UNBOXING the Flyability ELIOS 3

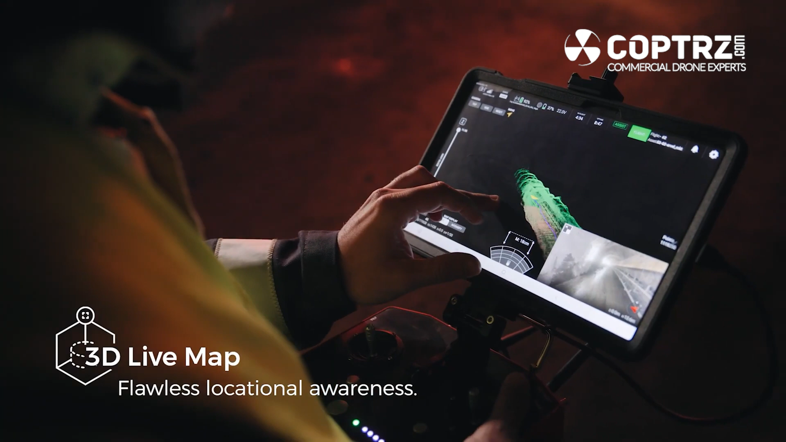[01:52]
When flying, this allows you to have a full understanding of where you've been,
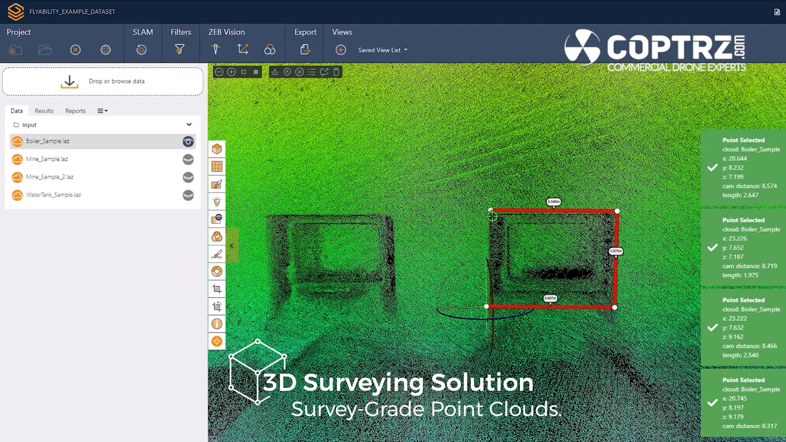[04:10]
And for all the surveyors out there, we have the real opportunity to get survey grade accuracy when transferring the point cloud data from inspector 4.0 into Geoslam Connect.